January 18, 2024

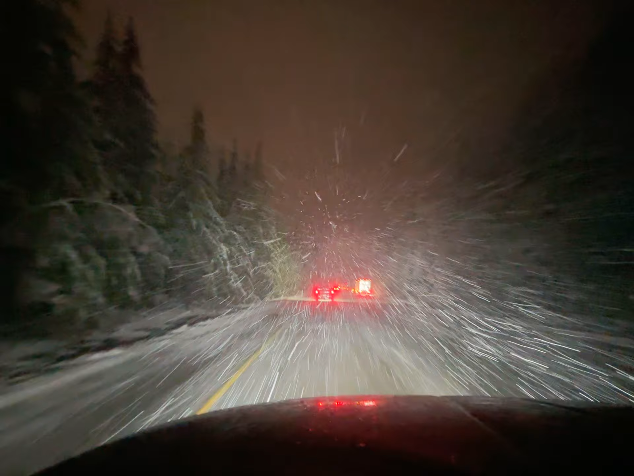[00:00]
Yep, Snoqualmie Pass right here. Well, we're not quite to the pass. We still got 25 miles to go, but this is what the weather is looking like on our way to the pass.